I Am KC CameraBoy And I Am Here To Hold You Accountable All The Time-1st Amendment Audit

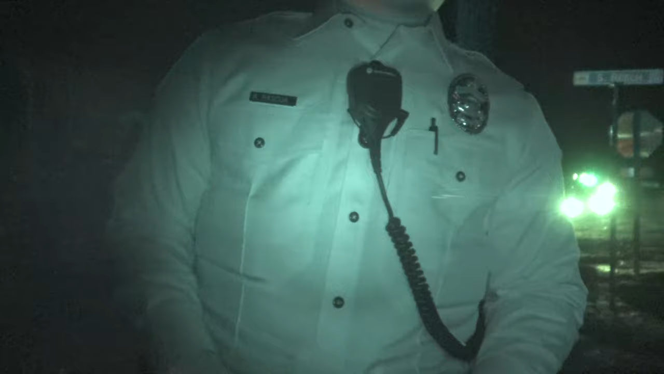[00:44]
Camera? Waterproof? Everything. Wow. Right now it's night vision, look. I saw the red lights on.
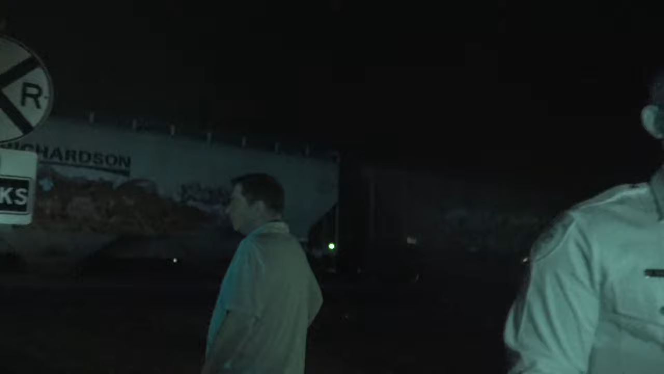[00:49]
Yeah, he has night vision. Oh, wow. Yeah, and it gives you the coordinates on where we are.
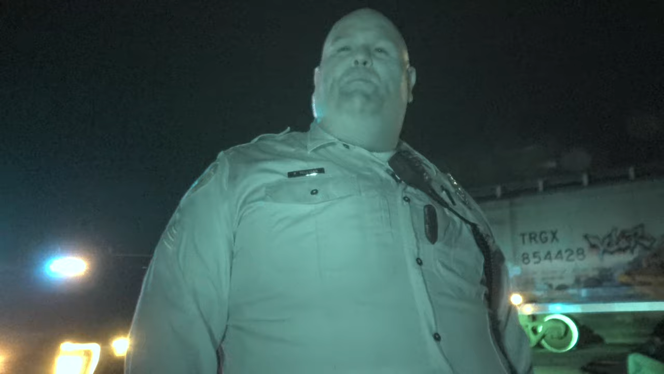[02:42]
Huh. Yeah. Wow, that's crazy, though. Yeah. Because that was actually the driver's side, huh? That's the passenger side that you're seeing right there.
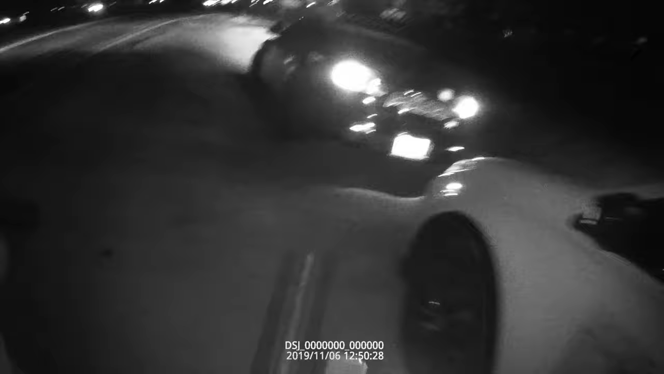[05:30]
got an alert from the captain. Oh, he's handy one? Yeah. Look at that. Oh, shit.
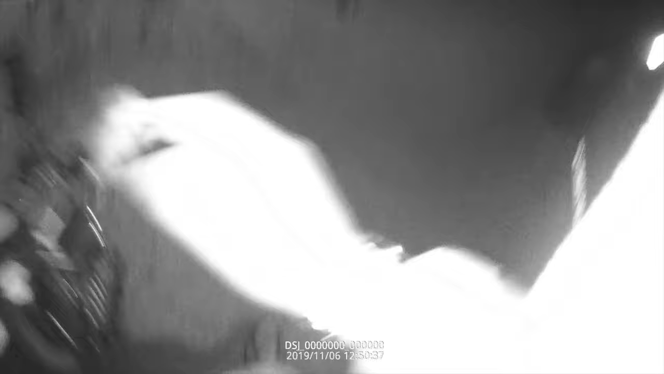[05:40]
$4,000. Ah.
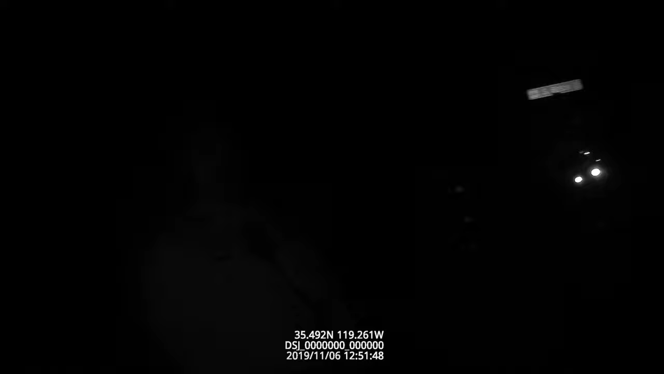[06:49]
I saw the red lights on it. Yeah, he has night vision. That. Oh, wow.
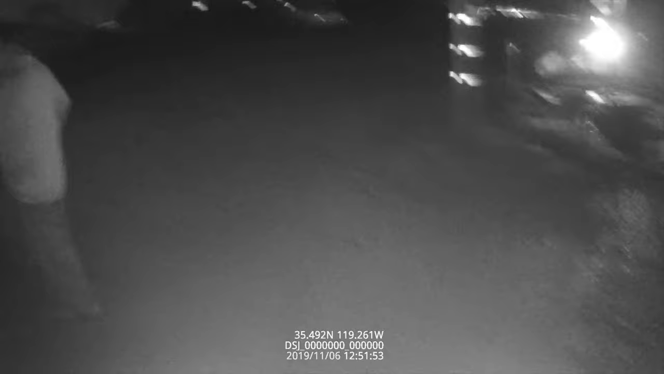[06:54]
Yeah, and it gives you the coordinates on where we are. So if you type that in. Also, oh, it's like GPS? Yes, it's a GPS, and it goes straight to the computer. Yeah. Wireless, so there's the connections.
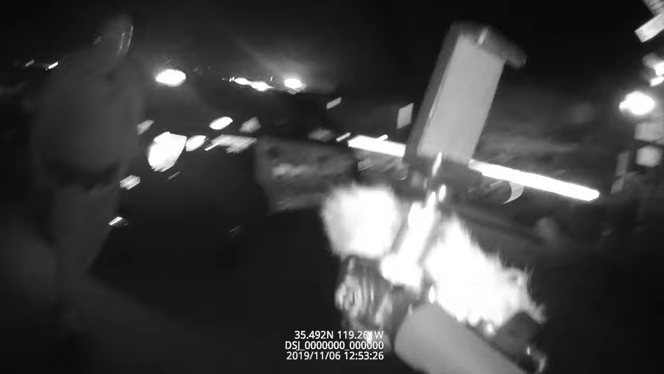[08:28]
Nobody was hurt. That's the second one, huh? Well, it is. The second one in a little over a week, yeah. Second one, yeah, that's crazy. Yeah. Damn. Gotta make sure that we obey all the signals and the traffic stuff, huh? But what happened? I mean, how can people miss that?
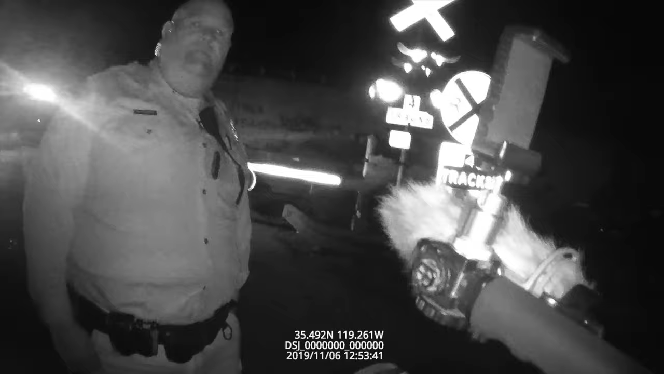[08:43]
I'm familiar with the roadway. Huh. Yeah. Wow, that's crazy, though. Yeah. Because that was actually the driver's side, huh? That's the passenger side that you're seeing right there.
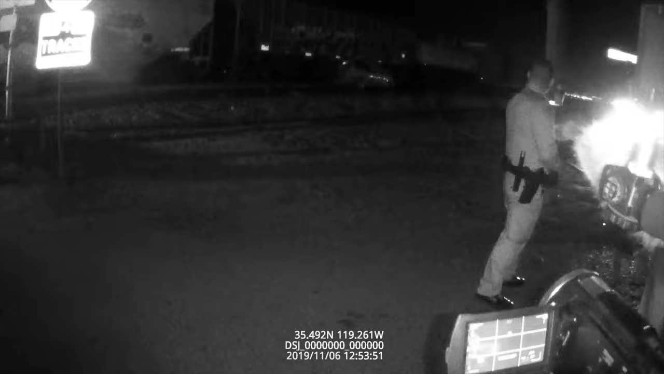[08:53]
No, that where he got hit? Yeah, the driver's side. He was driver's side. Eastbound. Yeah. Oh, so the person was able to get out? Yeah, he got out. Oh, the train I'm glad. Yes, absolutely.